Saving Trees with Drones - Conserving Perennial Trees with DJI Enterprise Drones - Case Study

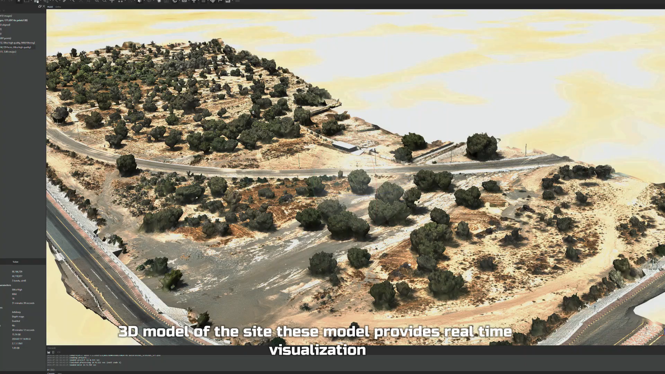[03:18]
This model provides real-time visualization, monitoring the site for urban infrastructure planning and feature identification.
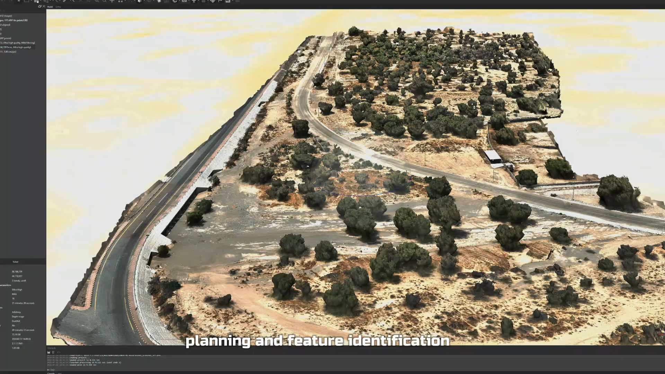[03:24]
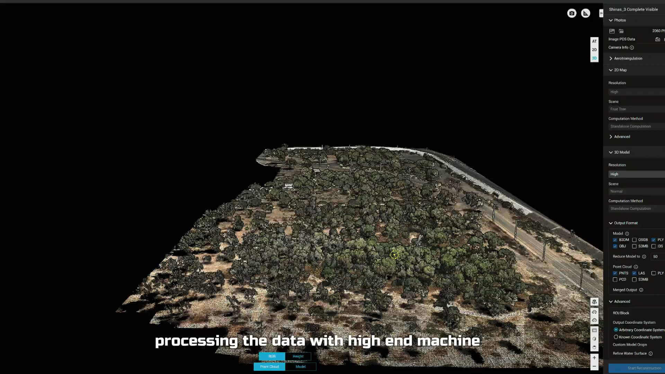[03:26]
Processing the data with high-end machine, we generated 3D point cloud data,
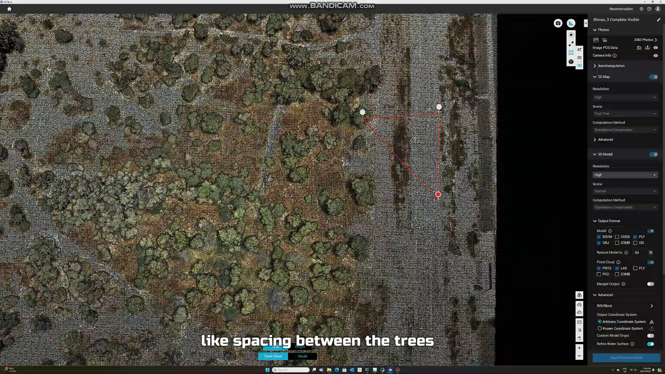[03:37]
calculating areas, measurement of the selected areas, and also height of the trees.
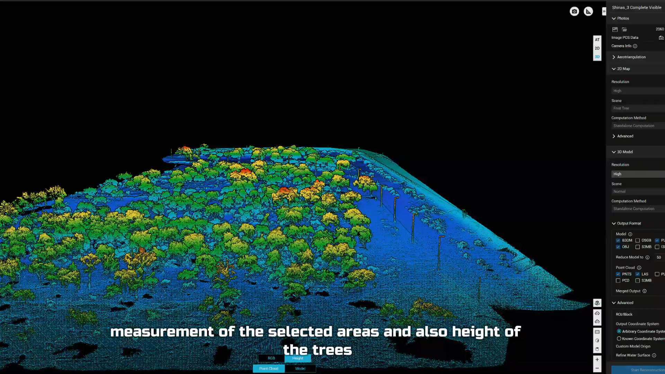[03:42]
As you can see, red areas shows most high vegetation.
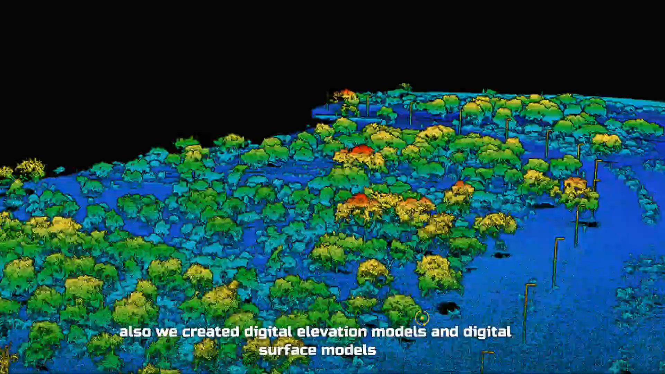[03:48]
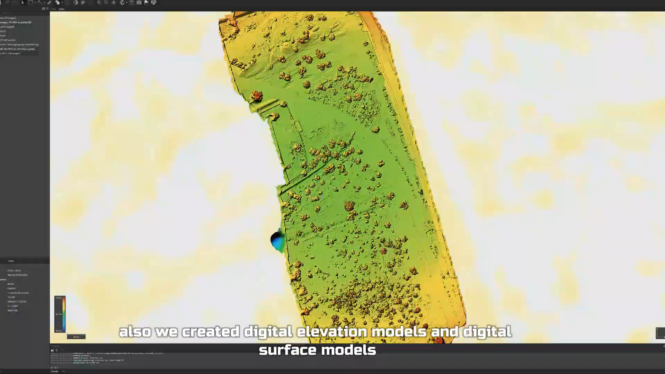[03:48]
Also, we created digital elevation models and digital surface models,
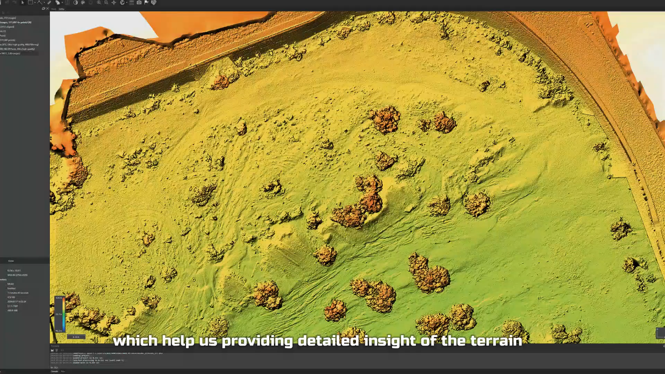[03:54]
which help us providing detailed insight of the terrain analysis and slope analysis.